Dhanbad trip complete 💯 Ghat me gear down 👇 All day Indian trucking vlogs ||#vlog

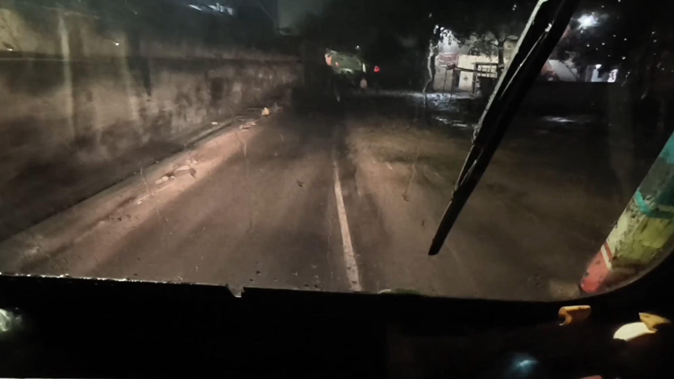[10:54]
है बन एकदम हम रेलवेल लाइन के बगल से जा रहे हैं और सिंगल रोड है और इसी में अगर सामने से